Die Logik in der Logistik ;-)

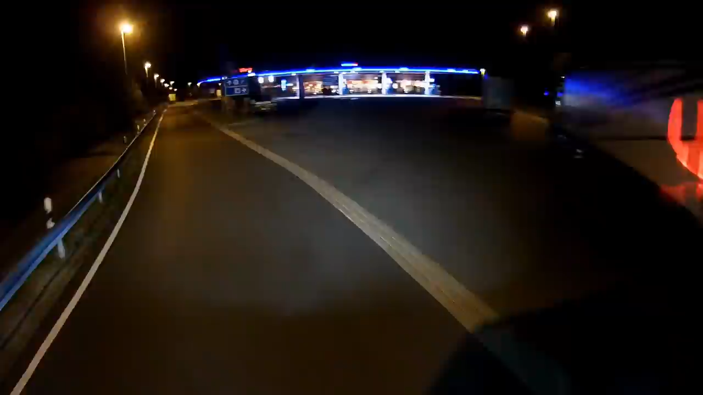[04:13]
Okay. Ankunft in Bad Hersfeld. So, da ist, der ist aber voll.
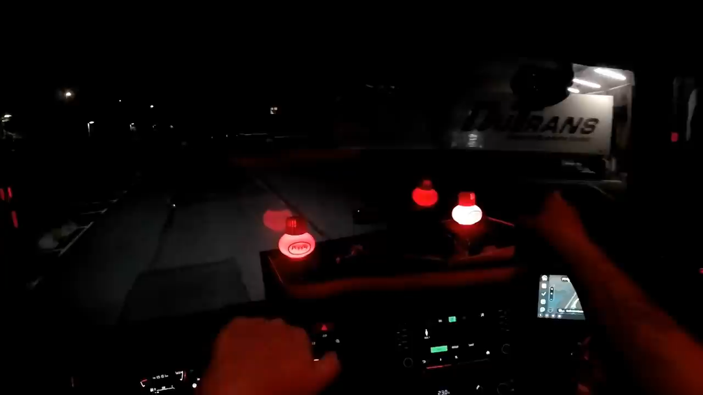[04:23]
Da sind die Türen hinten zu. Aber wir können mal, warte mal. Ich check das gerade mal.
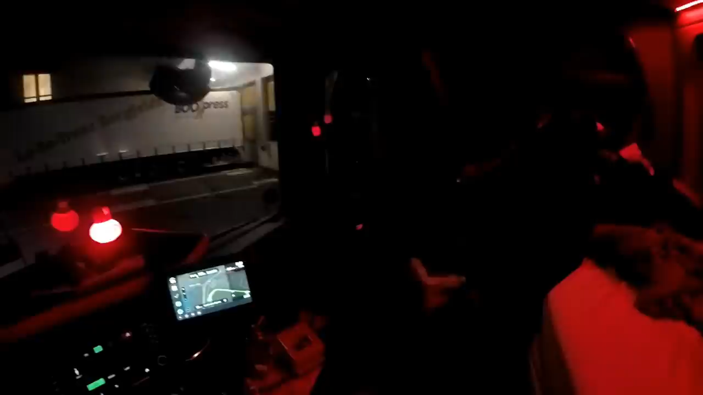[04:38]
Das, ey, mach nicht diesen, ey.
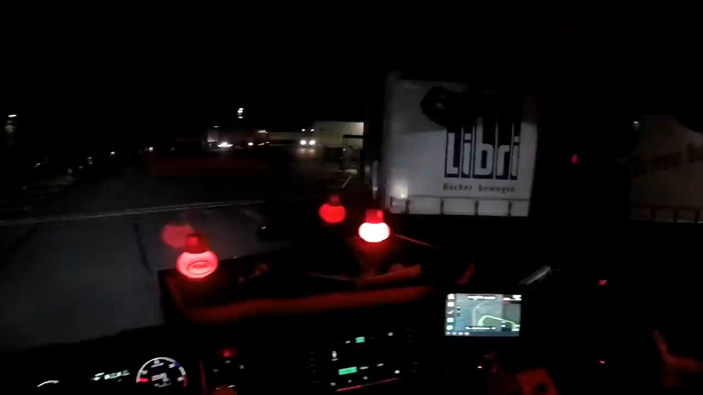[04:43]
Okay, warte mal. Da fahre ich nochmal zurück. Ich hoffe, der ist jetzt tatsächlich.
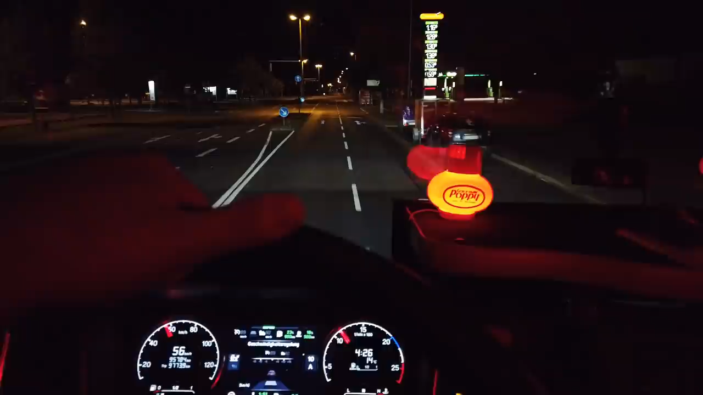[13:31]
Ich liebe das, wenn einfach so nachts hier nichts los ist. Alles duster. Ich fahre hier übrigens ein bisschen mittig, weil hier immer an der Seite ja die Parkbuchten hier immer sehr nah an der Straße sind. Machen übrigens alle so irgendwie, alle LKW-Fahrer dann. Hier geht ja wieder. Außerdem ist es hier so die Seitendings so kaputt gefahren. Deswegen ist es ein bisschen doof. Ja, also richtig gut in der Zeit.